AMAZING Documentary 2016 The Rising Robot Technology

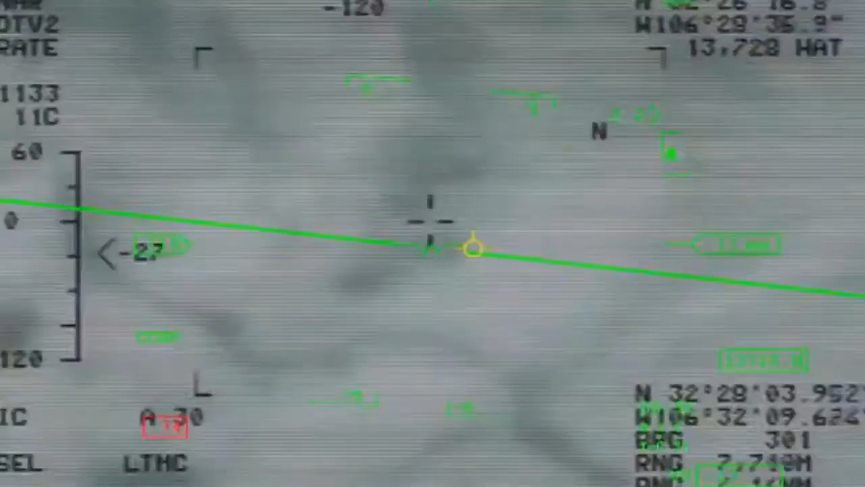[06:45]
We can easily make out people from five, six miles away.
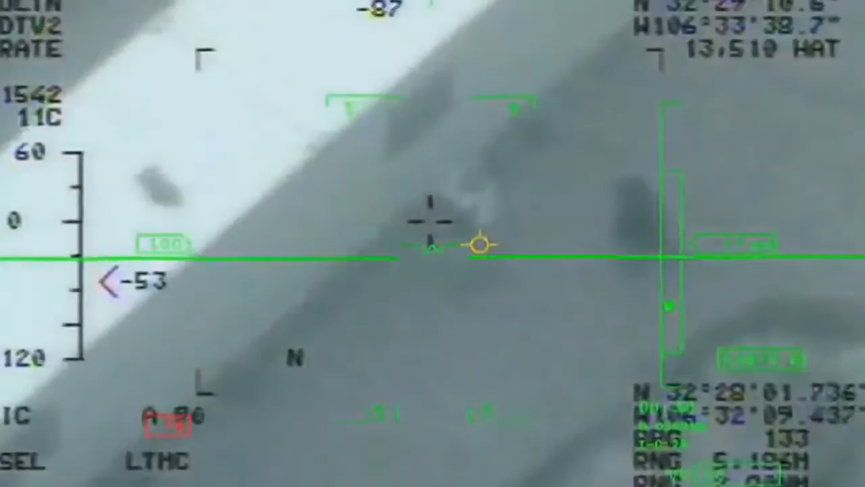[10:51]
Bones 3-4, rally 2-0, continue to shadow. The soldier directs Chad and Jay to follow an HVI,
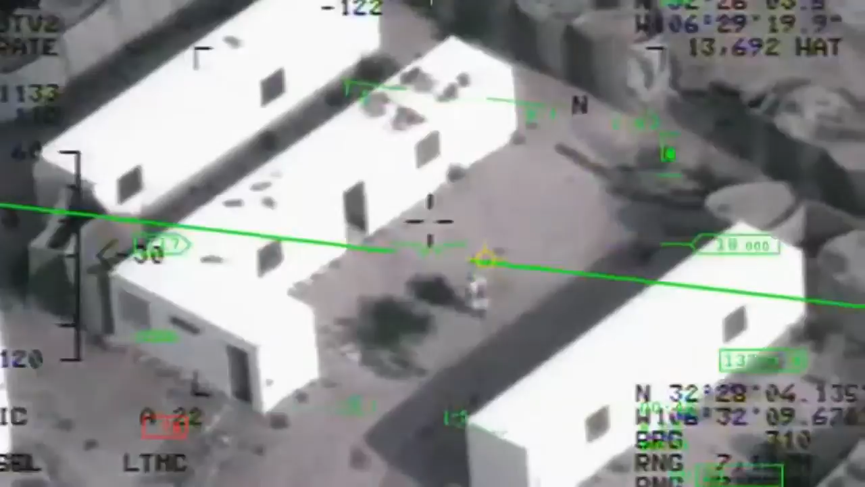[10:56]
or high-value individual, dressed in black. Rally from Bones 3-4, looks like the one individual wearing black is now getting on the motorcycle and departing the crew.
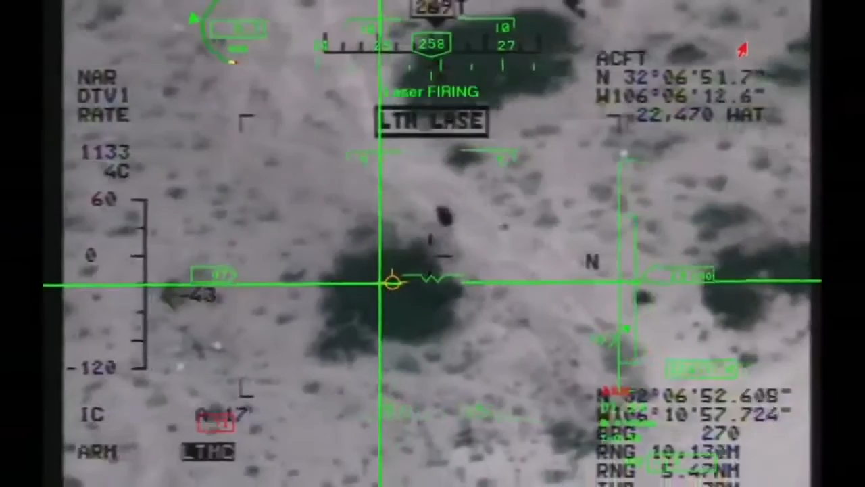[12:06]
You can put a weapon through
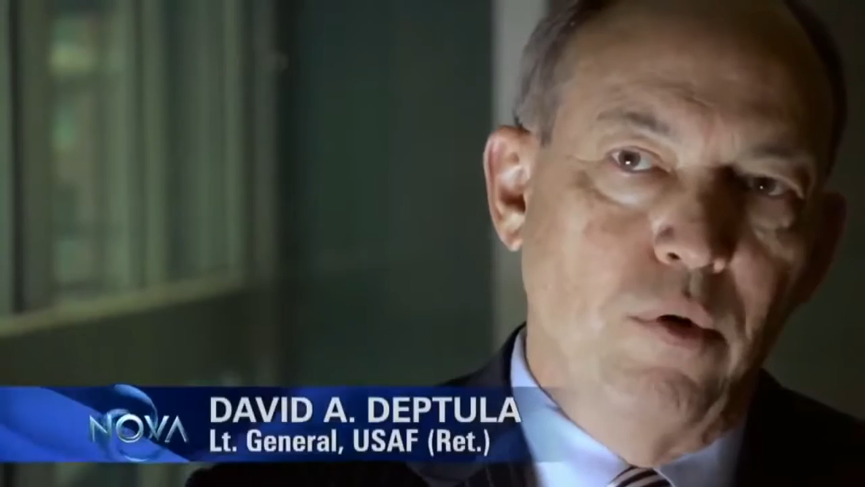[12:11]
a window-sized opening with ease. Five, four, three, two, one. Splash.
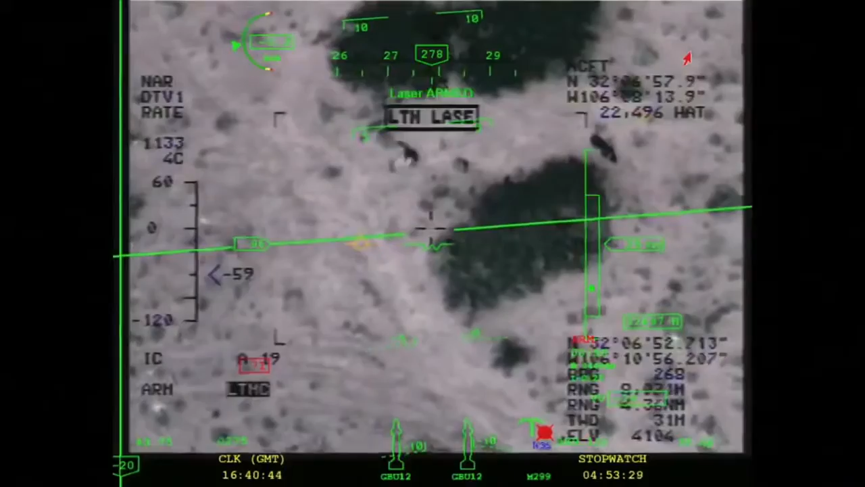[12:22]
Rally, it's Bones 0-9-8 for him. We have a splash. Ten by for BDA. Bones, Rally, looks like good splash. Copy. Lasers off. And Master Arm is now safe.
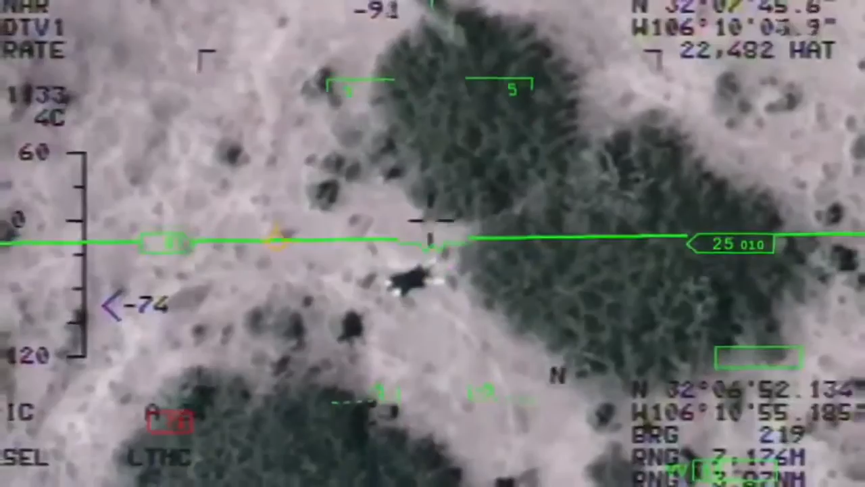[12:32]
The efficiency of having a single craft, able to find, follow, and eliminate a target like this,
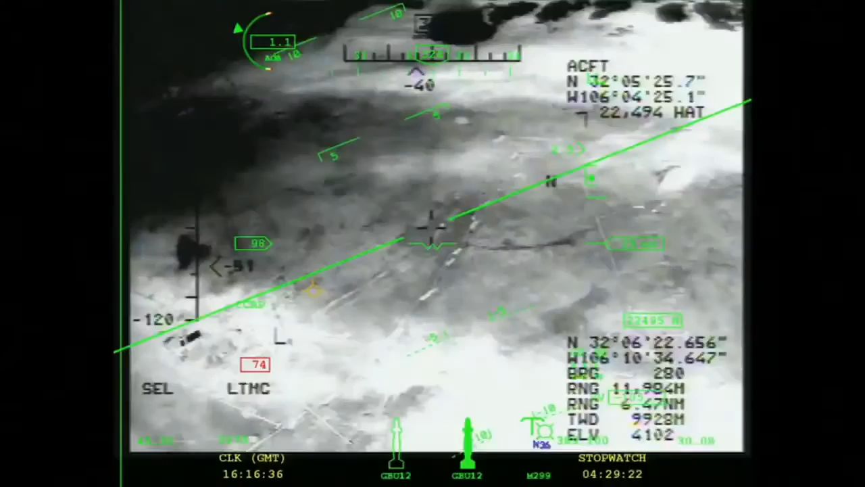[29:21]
When the operator zooms in to see detail,
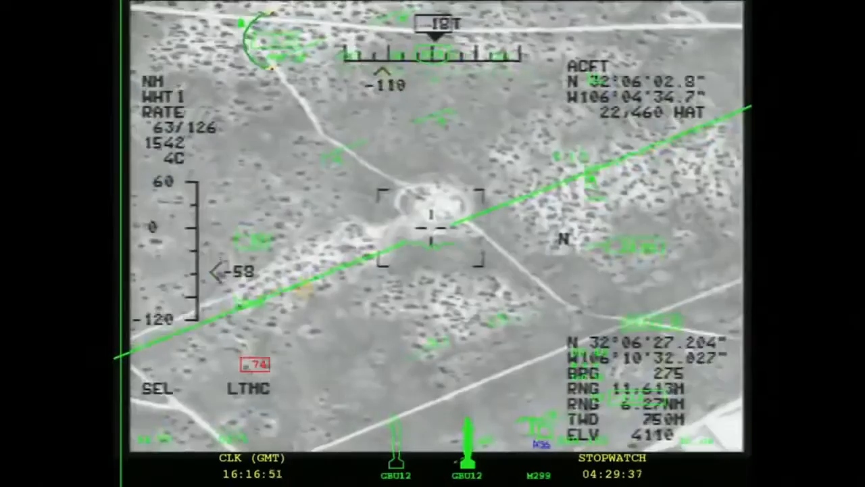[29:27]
it's like looking through a soda straw and the pilot loses the broader picture.